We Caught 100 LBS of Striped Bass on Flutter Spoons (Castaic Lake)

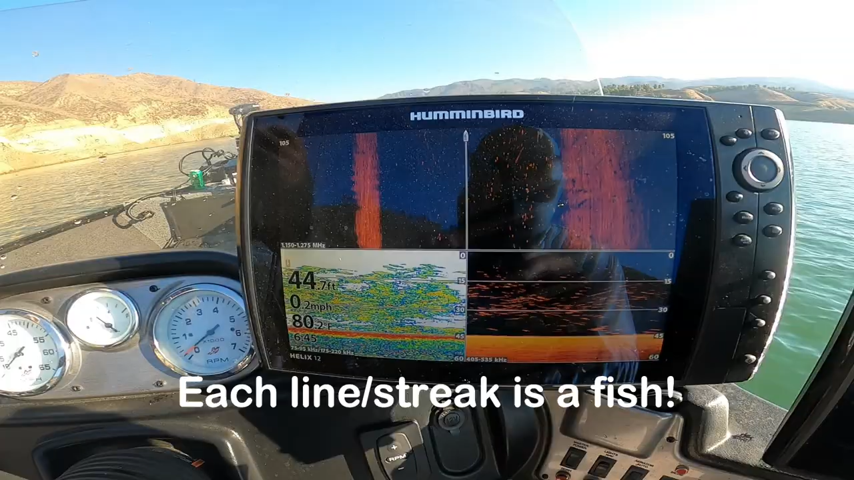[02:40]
On screen: depth 44.7 ft, speed 0.2 mph
Yo, are you guys seeing this? This is insane. Oh my goodness